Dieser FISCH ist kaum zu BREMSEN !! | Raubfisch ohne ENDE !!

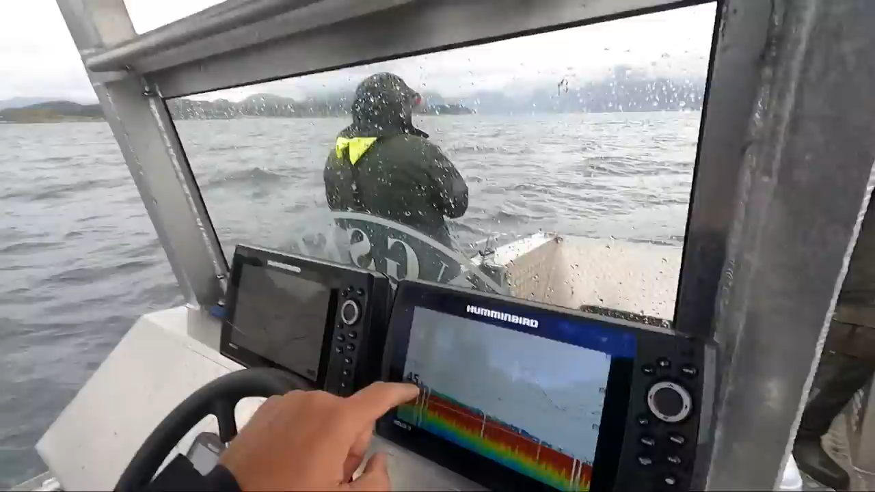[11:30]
Sind da die Jungs. Wir sind genau auf dem Spot. Das sind die Köhler.
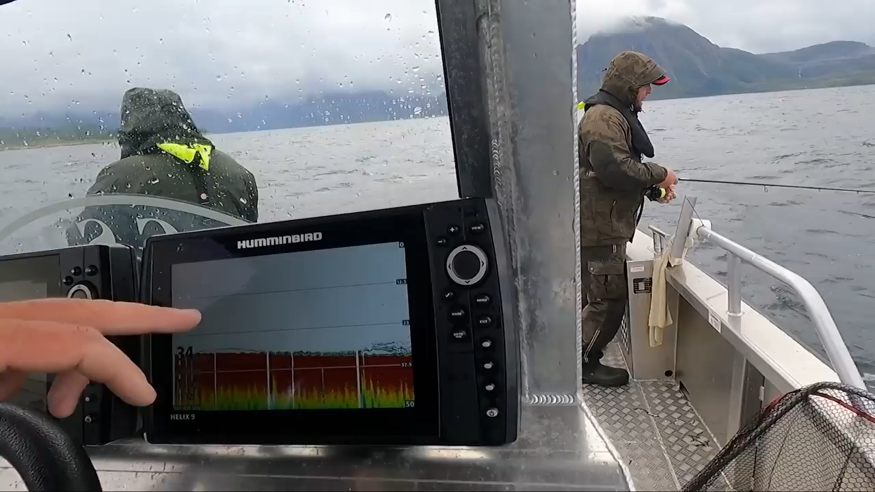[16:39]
Hier seht ihr ein paar einzelne Fische im Mittelwasser, sogenannte Verfolger. Hier verfolgt gerade einer, ein Köder von uns.